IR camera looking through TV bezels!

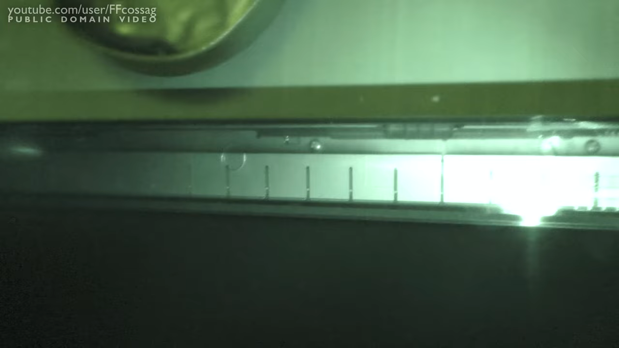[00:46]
I mean, you can even see, read the inscriptions on the back.
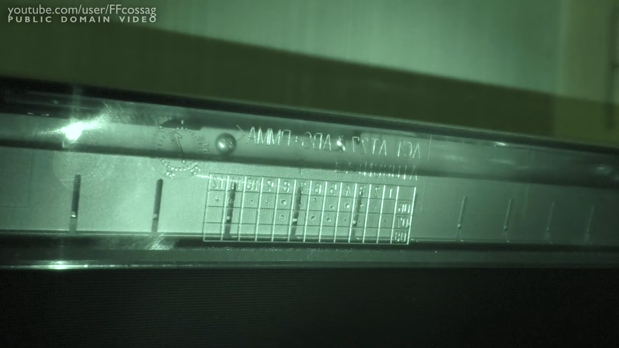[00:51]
We can see
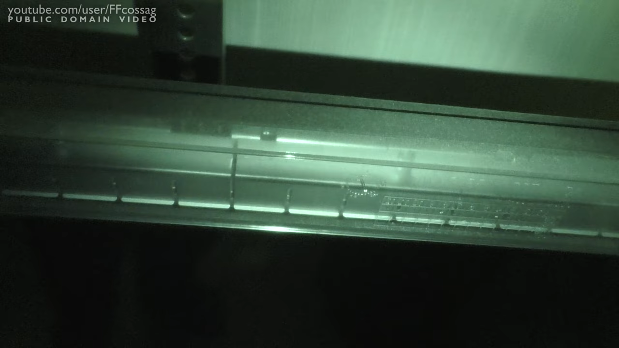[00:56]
right through it, straight into the inside of the TV. And the same is true for my LG TV up here.
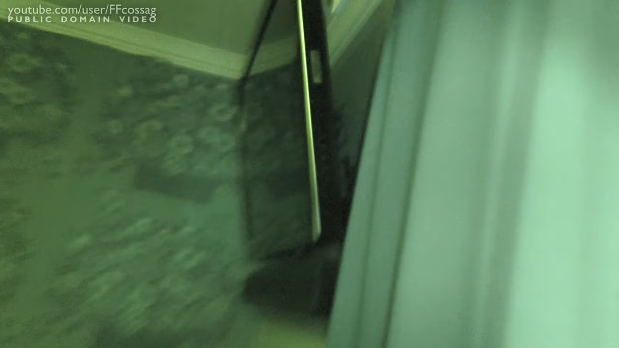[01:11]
There's also a glossy black TV. But if we
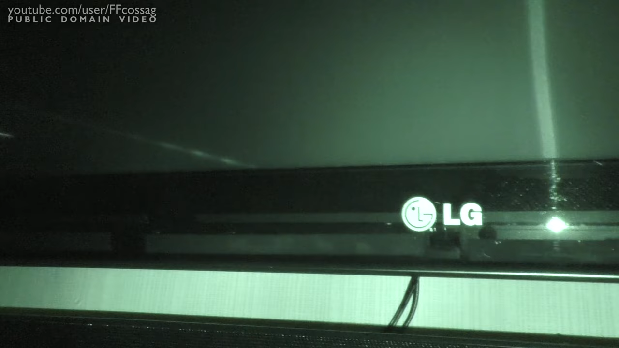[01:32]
The LG face logo is a face. Oh yeah!
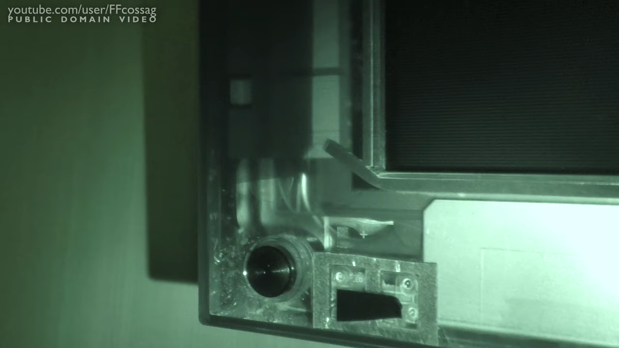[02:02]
So is that the IR receiver there? No, that's the power LED thing. I'm actually not sure where the actual IR receiver is on this.
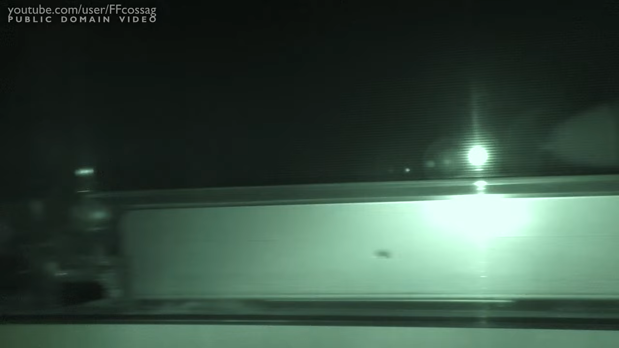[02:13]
I keep having issues where I just randomly point the remote at it and it never works. Maybe we can find out this way.
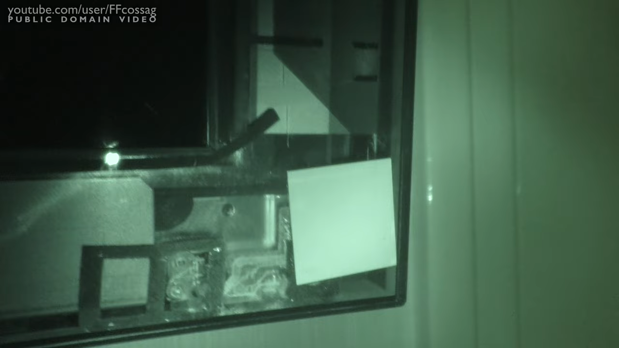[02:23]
Is that the IR receiver? That kind of doesn't look like an IR receiver to me. And weird white sheet. Is it the IR receiver though? Ah, it's hard to make out of a viewfinder. Yeah, well, it has to be it, since we just have a power LED on the other side and that one's taped over.
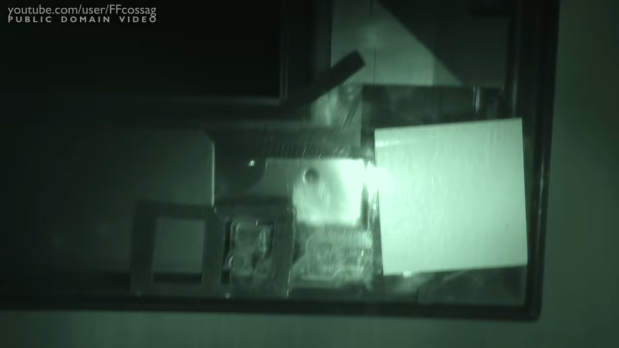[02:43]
I could just have a dual since it's such a high-end TV. You can clearly see how my black tape isn't IR translucent though. Let's just fire this thing up and see how plasma TV looks in IR,